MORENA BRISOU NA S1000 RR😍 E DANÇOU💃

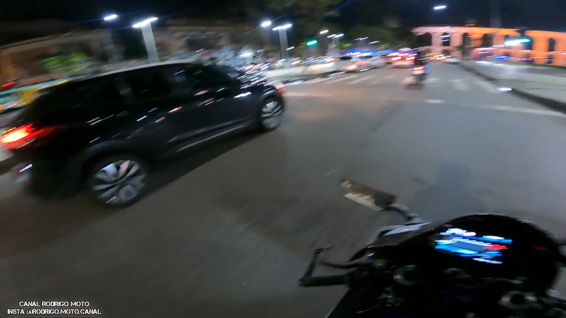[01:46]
Os arcos da Lapa, o famoso os arcos da Lapa.